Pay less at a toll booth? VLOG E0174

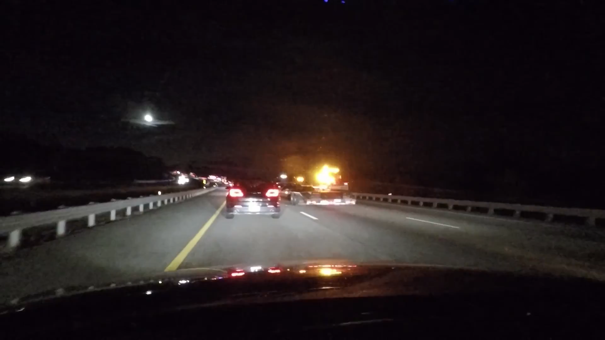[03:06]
Just trying to get to Sheridan's soccer game to pick her up, and there's a big traffic problem on 95.